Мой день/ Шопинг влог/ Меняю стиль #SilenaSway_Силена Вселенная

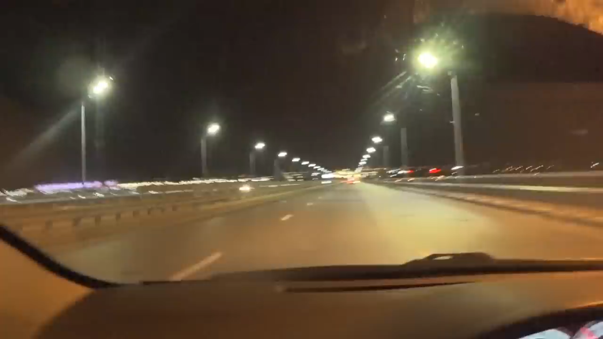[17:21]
Смотрите, какой красивый ночной Ростов у нас. Да, я сейчас еду в торговый центр Мегамаг. Вот, пересекаю мост с Ростова. Мост и туда, в сторону Батайска. Красиво невозможно. И, кстати, спа находится на левом берегу Дона. Я вообще подумала, что, может быть, я даже куплю купальник, если сейчас его нет в багажнике. Сейчас перед выходом я прям гляну. Должен быть купальник, он всегда у меня там на всякий случай валяется в багажнике.